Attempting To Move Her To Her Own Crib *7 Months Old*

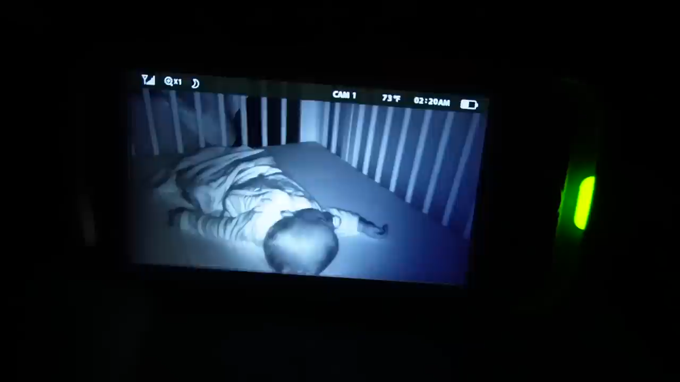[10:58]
2 20 i tried turning her the other way and i lay her on her back this time because she likes to immediately go to her belly so let's see if this helps her stay asleep it is 3 33